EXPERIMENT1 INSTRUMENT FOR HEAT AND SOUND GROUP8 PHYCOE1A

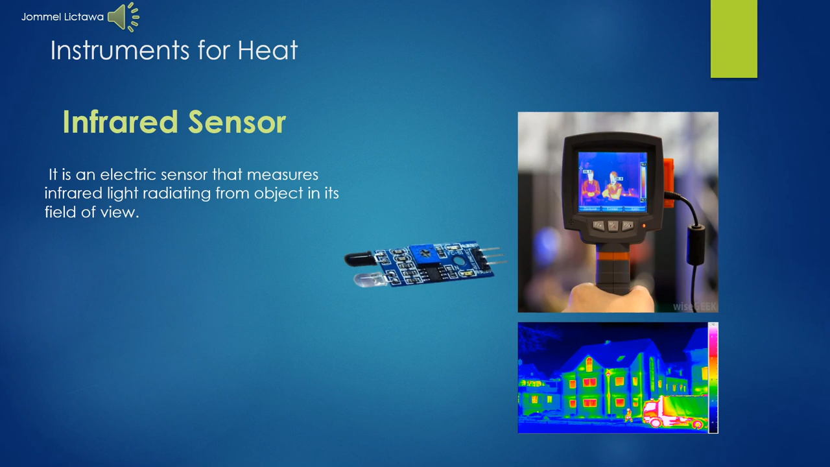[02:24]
The basic concept of an infrared sensor which is used as obstacle detector is to transmit an infrared signal. This infrared signal bounces from the surface of an object and the signal is received at the infrared receiver.